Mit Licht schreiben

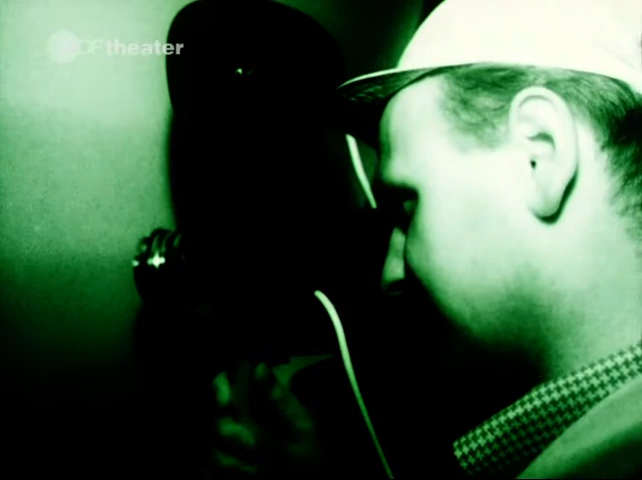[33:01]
Nur der Infrarotfilm in der Kamera kann es registrieren.
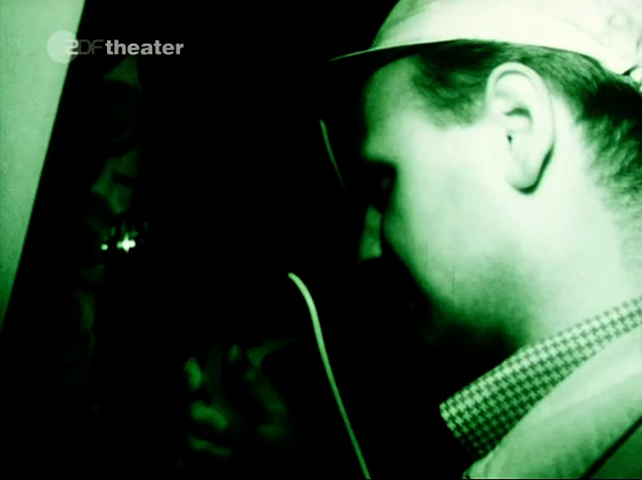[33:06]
Und das Dunkelsichtgerät, das als Sucher neben der Kamera angebracht ist.